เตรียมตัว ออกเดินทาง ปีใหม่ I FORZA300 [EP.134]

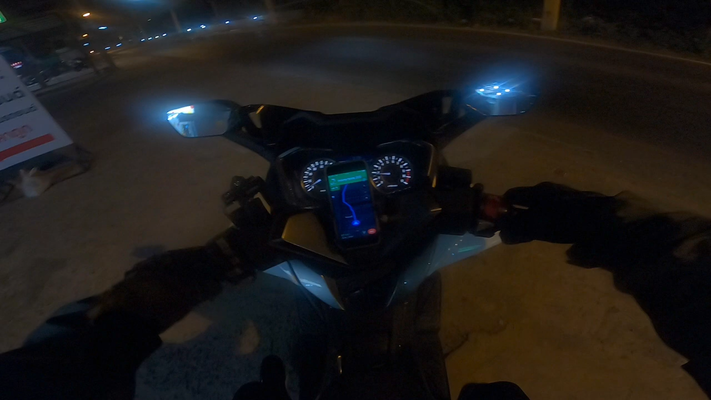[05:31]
งั้นเราออกกันเลยเอ้ยปวดเลยทางออกไป5กิโลเมตรตอนเช้านี้ยังรถน้อยอยู่เนาะปวดชิวอากาศไม่หนาวแล้วโอเคเดี๋ยวเคลียร์ทริปก่อนเราจะดูระยะทางทั้งหมดที่เราไปนะคร
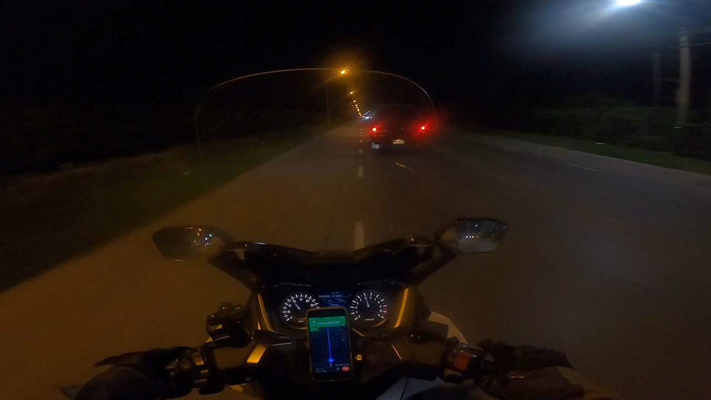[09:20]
แต่เดี๋ยวผมบิดแล้วคงจะอยู่ประมาณ30อะตอนนี้ก็วอร์มเครื่องไปเย็นๆไปก่อนครับขับวอร์มไปก่อนยังไม่อยากซัดวิ่งรอบต่ำ 5,600 รอบเท่านั้นเองก็นี่รถอะไรวะเนี่ยสวยดี
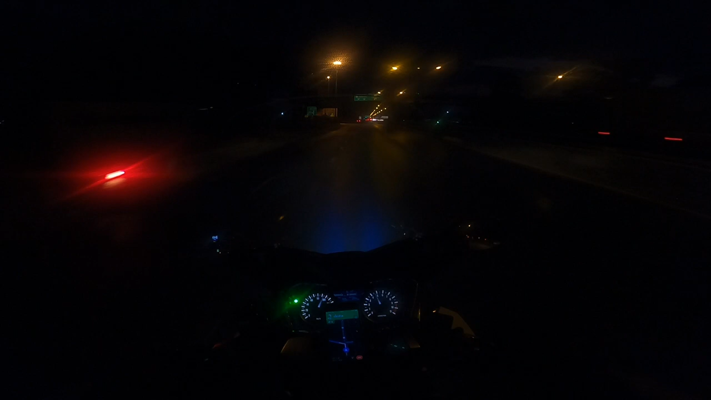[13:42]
ถึงแล้วทางเข้าวังน้อย